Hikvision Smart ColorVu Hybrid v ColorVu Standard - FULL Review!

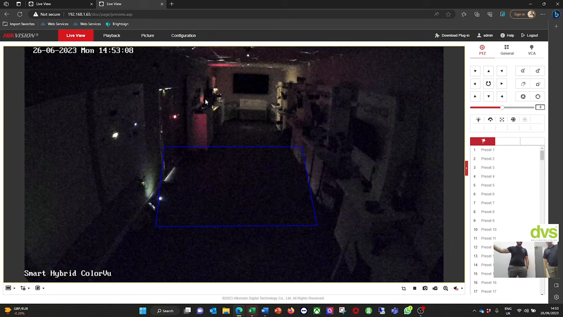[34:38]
there again it'll go back into infrared mode just just